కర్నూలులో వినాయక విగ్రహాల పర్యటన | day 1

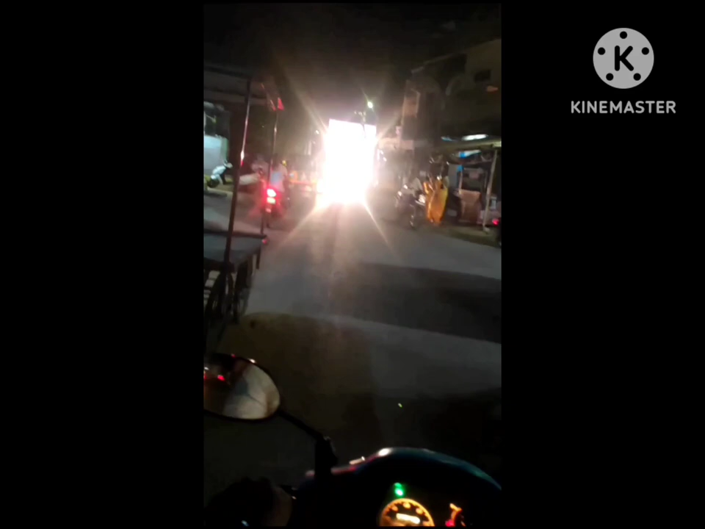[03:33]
ఇంకా కొంచెం ముందుకెళ్ళాక ఇక్కడ ఇంకొక వినాయకుడిని పెట్టారు.
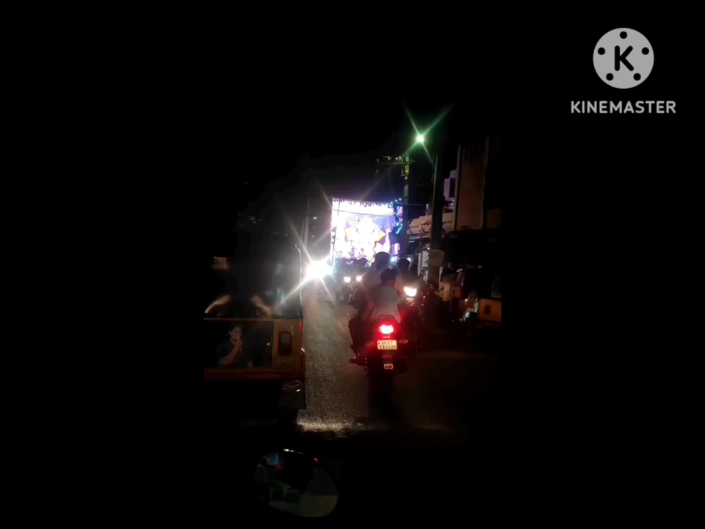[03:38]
ఇక్కడ కూడా చాలా పెద్దగా పెడతారు ప్రతి సంవత్సరం.
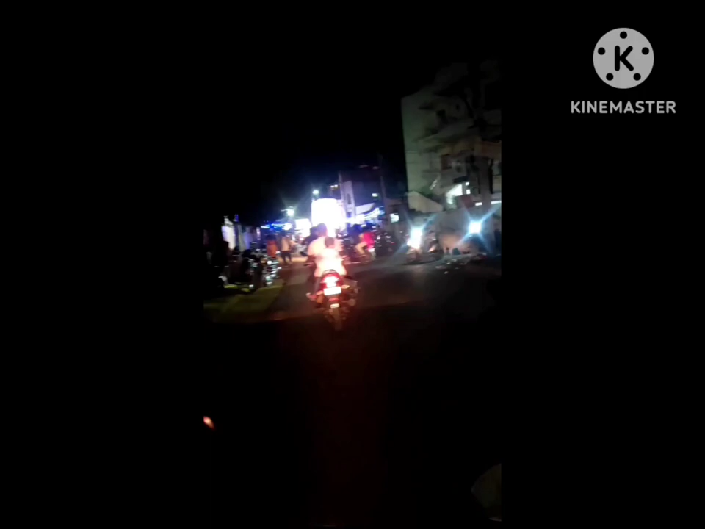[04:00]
ఇక్కడ త్రీ టౌన్ పోలీస్ స్టేషన్ ఆపోజిట్లో బుధారుపేట్ త్రీ టౌన్ పోలీస్ స్టేషన్ ఆపోజిట్లో ఇంకొక భారీ గణేష్ పెట్టారు.